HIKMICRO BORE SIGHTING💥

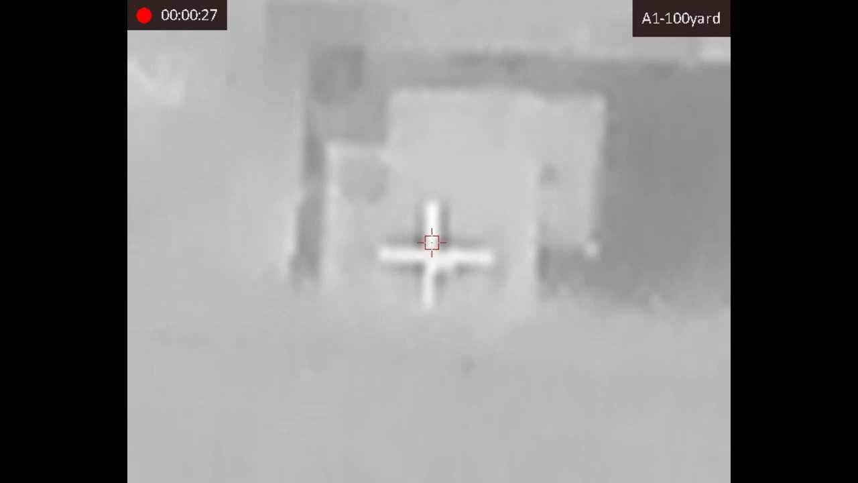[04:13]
and three quarters of an inch down ideally I want to be aiming there in the centre but actually point of impact about an inch off the centre so so this is the last shot of five I've got some close I just want to make sure we're somewhere near
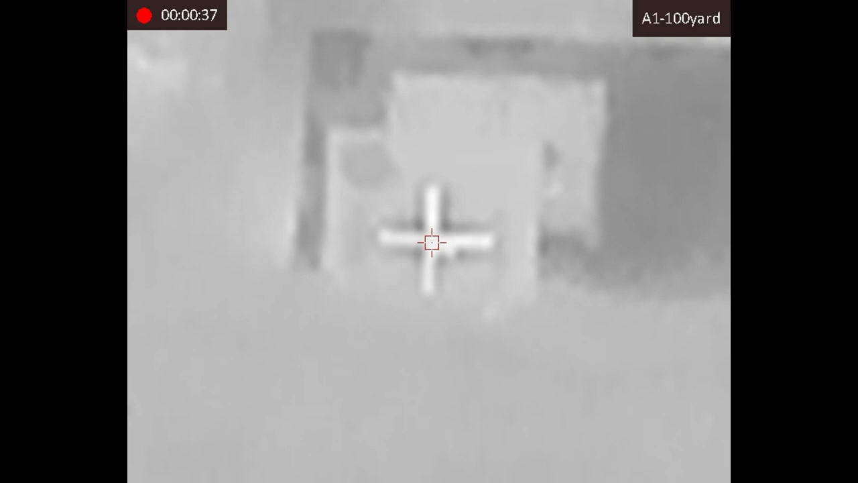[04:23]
enough for gas now you can see what I mean about the audio coming
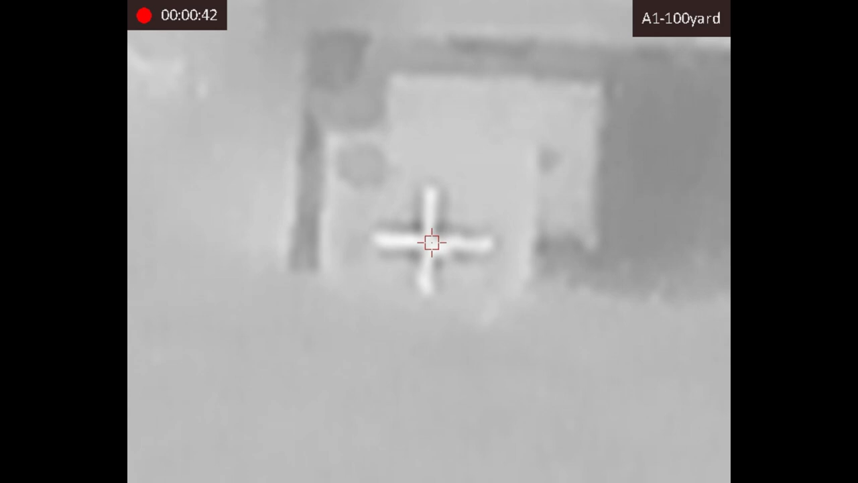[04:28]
off the Stellar quite horrific well
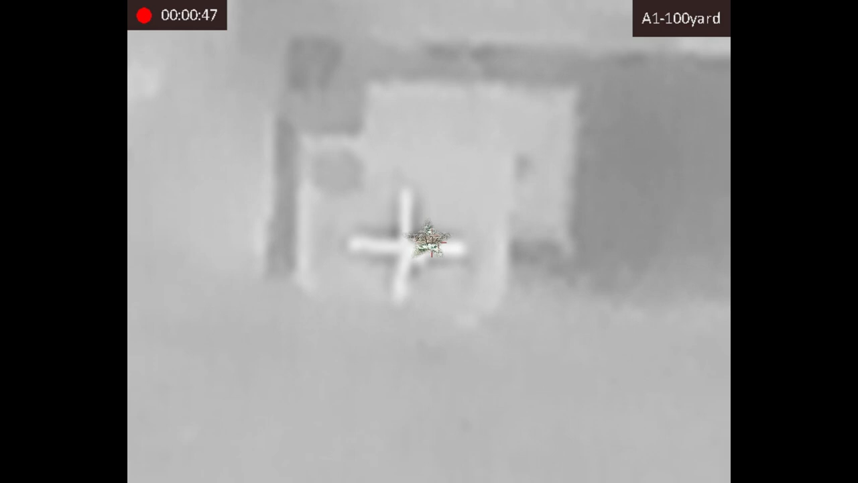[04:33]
I've just moved forward now to where